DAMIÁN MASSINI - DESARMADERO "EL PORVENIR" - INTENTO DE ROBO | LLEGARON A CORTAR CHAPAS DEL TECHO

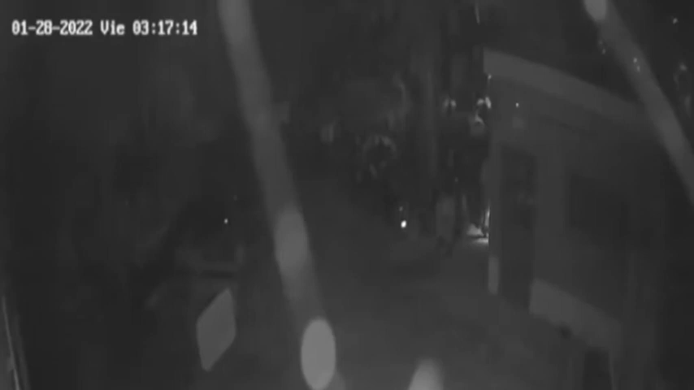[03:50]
Me decís que se ven imágenes, ustedes tienen cámaras aquí. Sí, tenemos... ¿Esas cámaras ven que son personas adultas mayores? ¿Se llega a ver las facciones, los rostros de las personas? Son dos personas, son dos personas adultas. Eso está en tratativa, se está estudiando. Acá la seccional de policía tiene un sistema donde pueden mejorar un poco la calidad de la grabación y yo por parte mía,